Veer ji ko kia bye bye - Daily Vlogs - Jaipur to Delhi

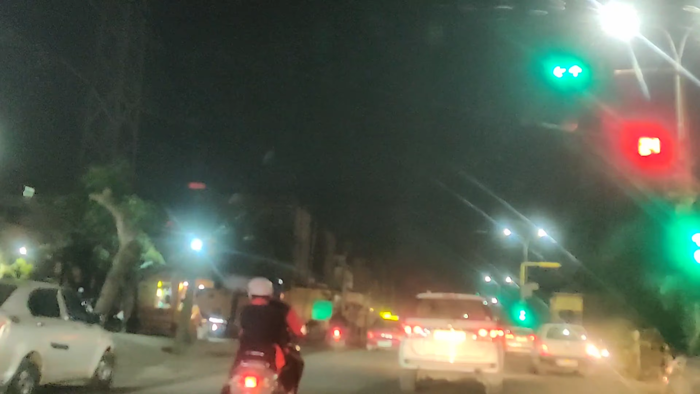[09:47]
पहुंच गए हैं फेमस स्ट्रीट राजा पाक जयपुर की, सामने अन्नू मोबाइल पान भंडार, ये
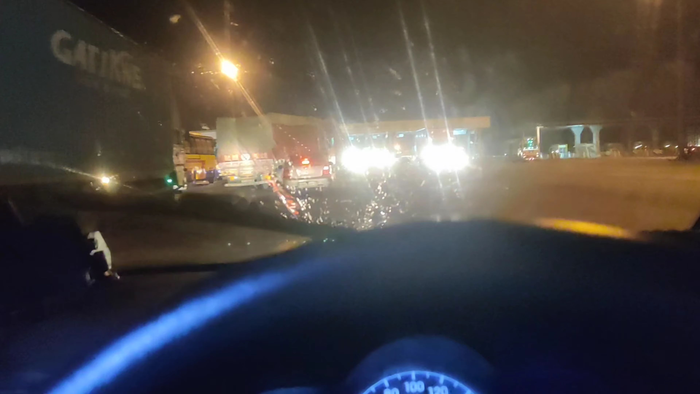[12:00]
और फास्टैग तो मेरा रिचार्ज ही है।
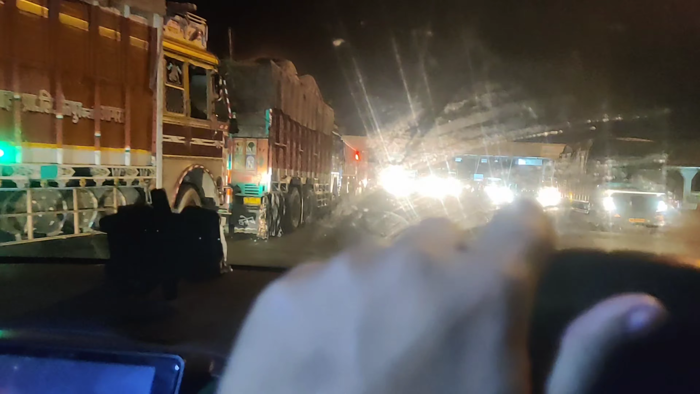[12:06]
ओके ये तो लाइन आने की है तभी तो।
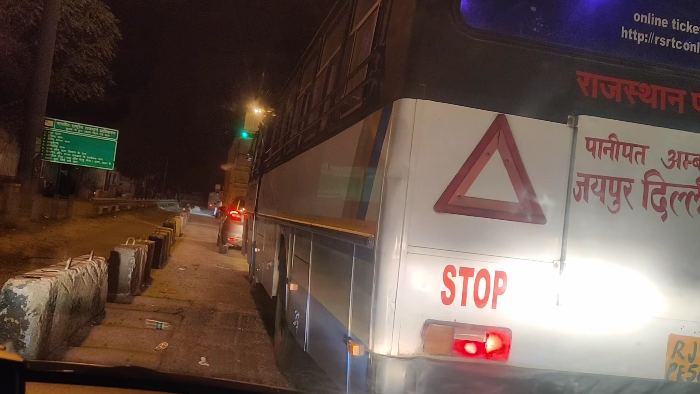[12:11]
फाइनली निमराना का टॉल, लाइन लंबी, पूरा ही बंद है।
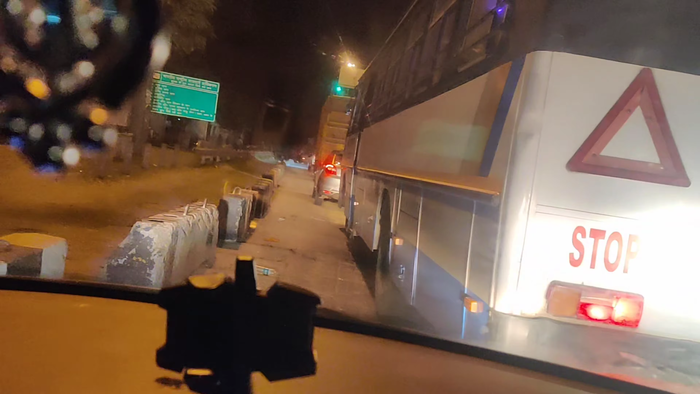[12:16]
चलो करते हैं वेट, हमें जीना तो आज सोना नहीं है।
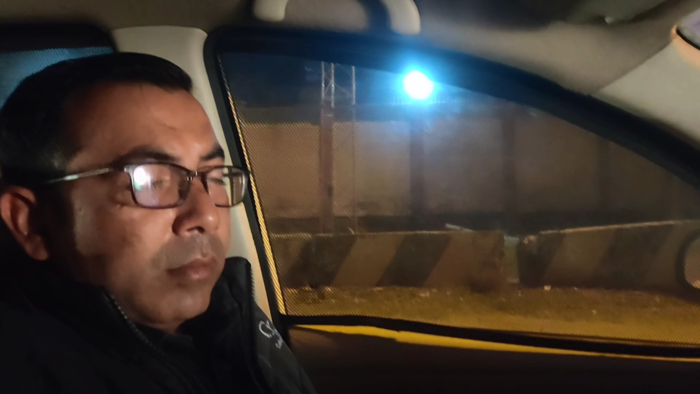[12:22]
थोड़ा थोड़ा हिलते हुए, आज तो नींद नहीं आ रही। आज तो नहीं सो रहे आप? हाँ आज तो नहीं सो रहे आप? सो जाते लेकिन फिर मैं मन नहीं कर रहा सोने का। चलो ये भी ठीक है, बढ़िया। आज अपना रात में टाइम पास हो रहा है। ये गाड़ी, ये वाली बस जा रही है भाई जयपुर दिल्ली चंडीगढ़। I'm not thinking about the way you keep my world from spinning.
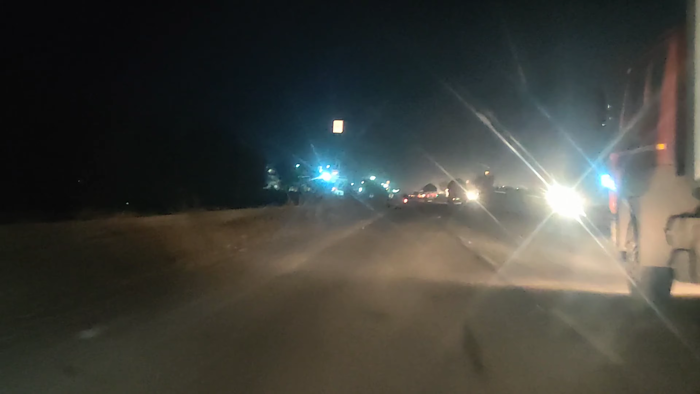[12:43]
I'm just thinking about your eyes. Just don't know if I've been faking or pretending, but I know I... जयपुर का हाईवे ऐसा है या मेरी शीशा ऐसा है गाड़ी का या मेरी लाइट ऐसी है कि कभी कभी तो विजिबिलिटी आउट हो जाती है ऐसा कि शिट यार हमें रोक लिया गया है।
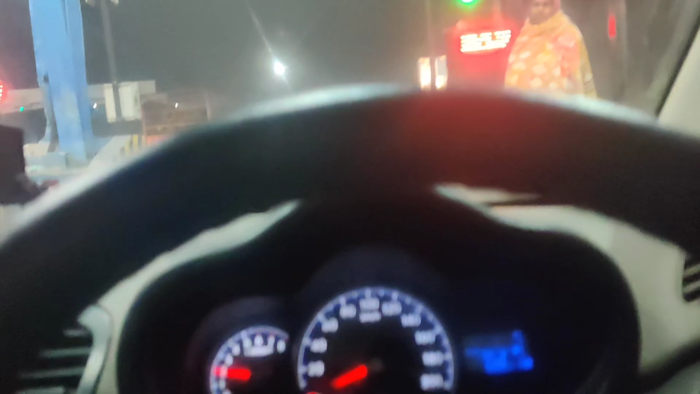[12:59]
ओ शिट हमें निकाल भी दिया गया है।
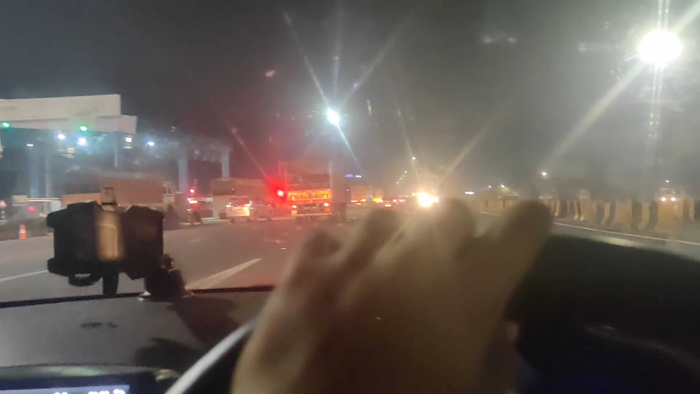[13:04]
अरे बड़ी तेजी से निकले वाले टोल पे, तो ये आखिरी टोल था ना मेरी। अब हम दिल्ली आ गए हैं गाइस।
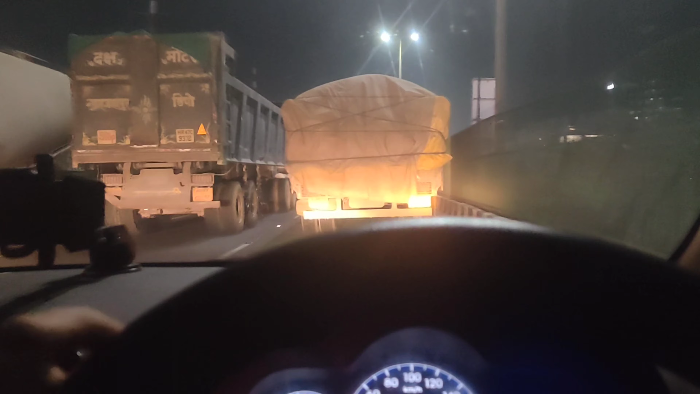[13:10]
भाई बस दिल्ली एंटर कर लिया है, गुड़गांव टोल आने वाला है और मेरी गाड़ी जो है टेम्परेचर